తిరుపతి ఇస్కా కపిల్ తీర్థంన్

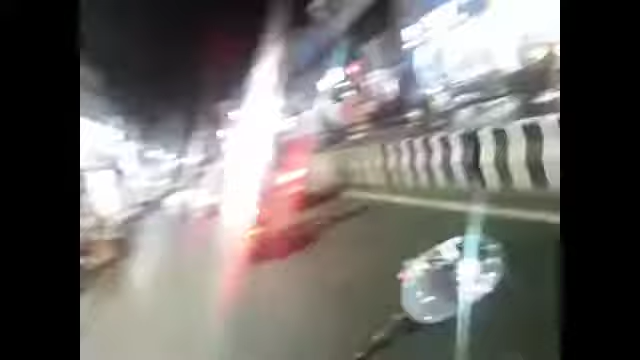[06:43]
చూపిద్దాం వీడియో తీద్దామనుకుంటే అది మొత్తం లైటింగే, అసలు ఏమీ కనిపించలేదు. సరేలే అని తీస్తున్నాం కదా, ఎందుకు వదిలేసేది అని తీసేసాను.